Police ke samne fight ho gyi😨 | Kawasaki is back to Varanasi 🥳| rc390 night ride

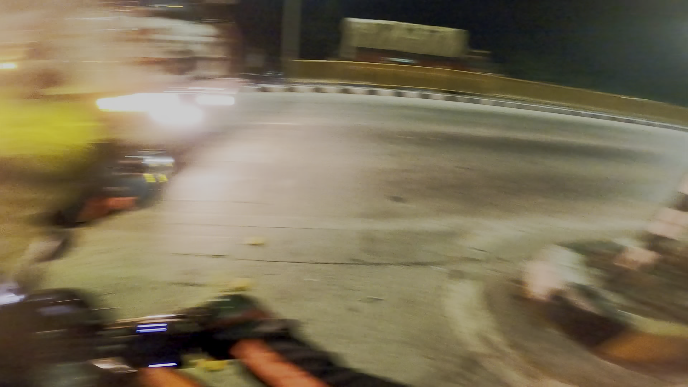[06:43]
अब यहाँ से मुड़ते हैं यार, बहुत आगे नहीं जाएंगे, अब मुड़ते हैं यहाँ से।